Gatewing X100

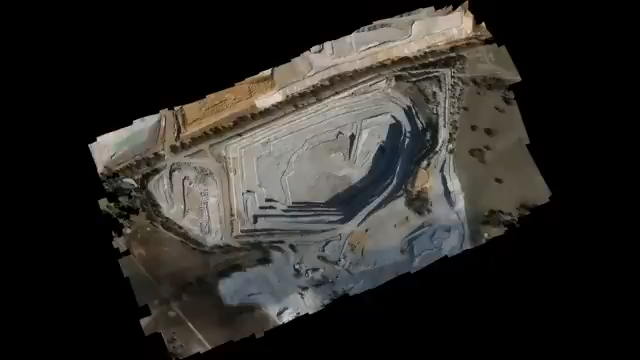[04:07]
outstanding razor sharp no artifacts intense colors and above all the spatial
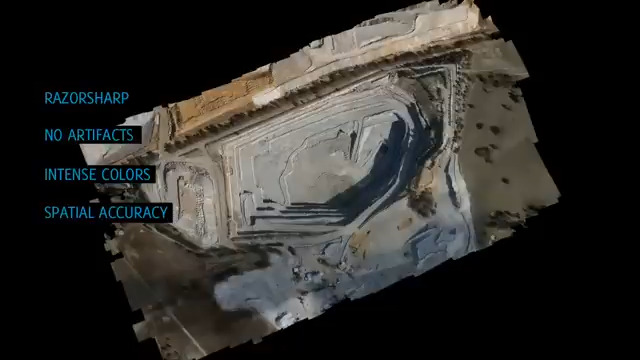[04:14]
accuracy which makes it a true surveying tool